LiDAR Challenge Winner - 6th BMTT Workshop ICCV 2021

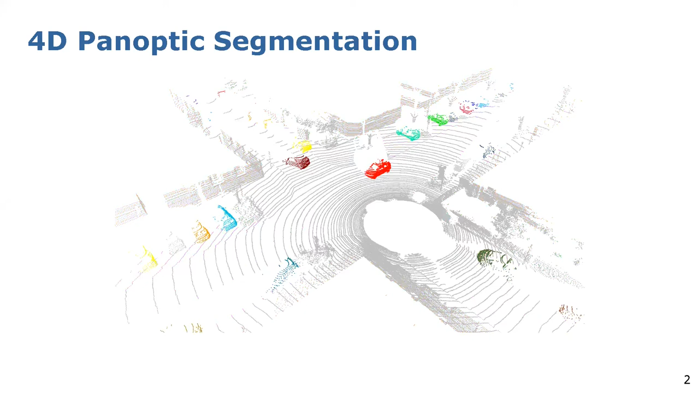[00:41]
to perform on a sequence of scans semantic segmentation and instance segmentation this is what we call panoptic segmentation and the idea is that the instances of the the id of the instances should be consistent over time this is wise for me so
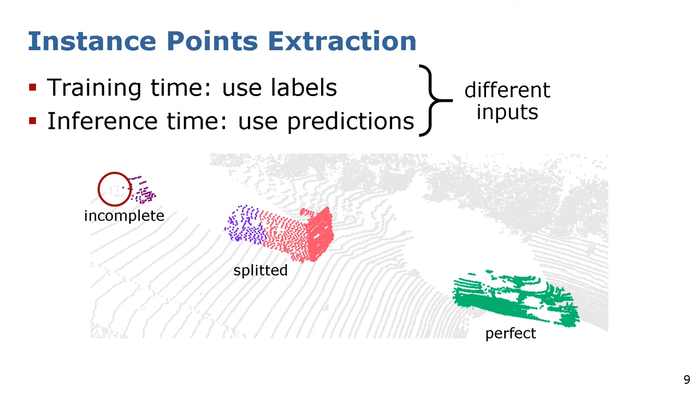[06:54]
that divides this instance into two smaller ones and the third case is some complete instance because some of the points uh in the wrong semantic class and then they are not so usually at the borders and they are not considered during the clustering step and then they are missed so what we decided to do in order to emulate what happens in inference time is
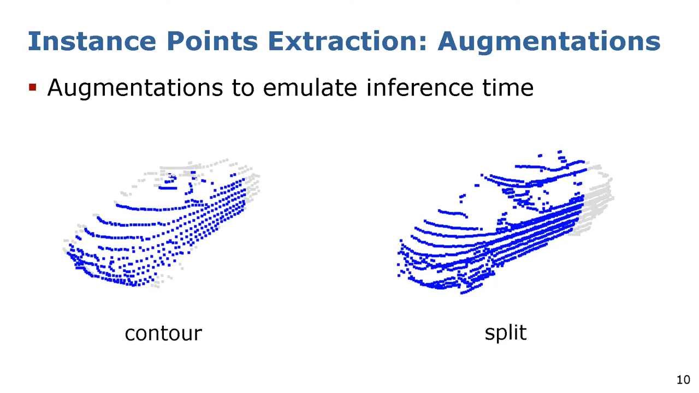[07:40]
augmentation which is a split augmentation which creates a random imaginary plane and only keep points on one side so this in this case we can see that this is very similar to what to what happens at inference time and it helps this helps in training the other important model in our approach is the association which
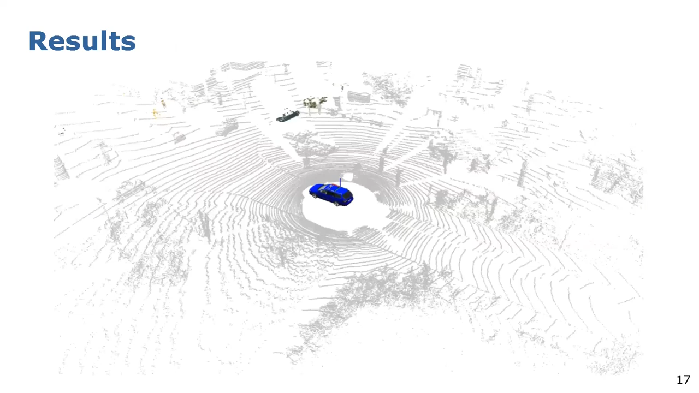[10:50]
the instant segmentation which has consistent ids over time basically
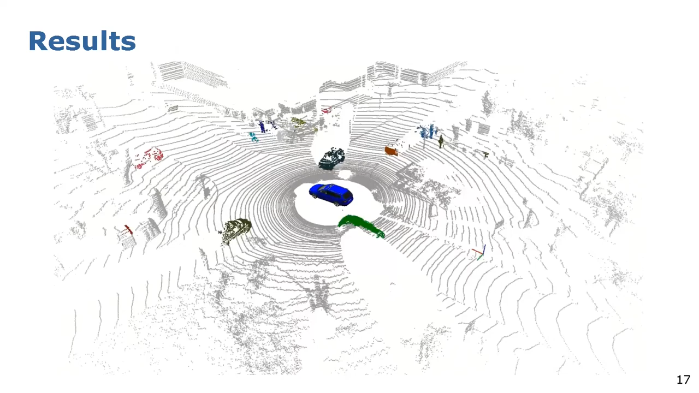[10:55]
the colors are consistent over time and yeah not only for static but also for moving objects uh yeah this is apart this is the instant segmentation with consistent ids apart from and the other thing to show will be the semantics